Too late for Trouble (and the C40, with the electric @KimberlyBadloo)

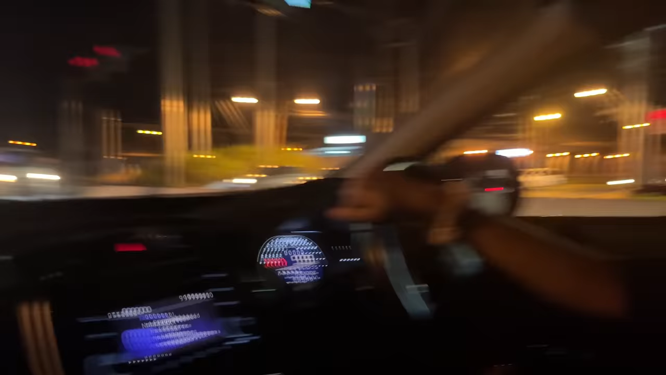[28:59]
So this is Morvant Junction. Stop it. That's NPM KFC.
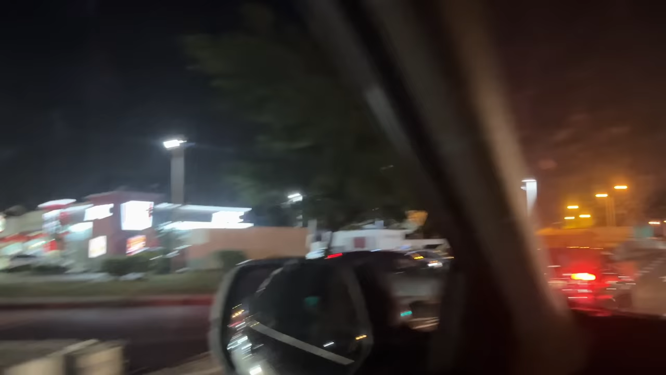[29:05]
I keep thinking it's saying Morvant?
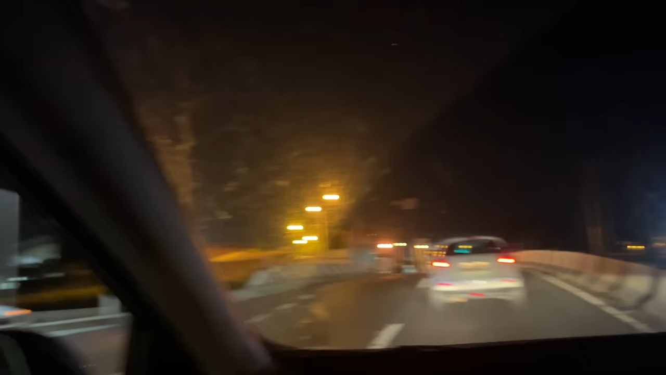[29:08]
Morvant. Like. So it's night time.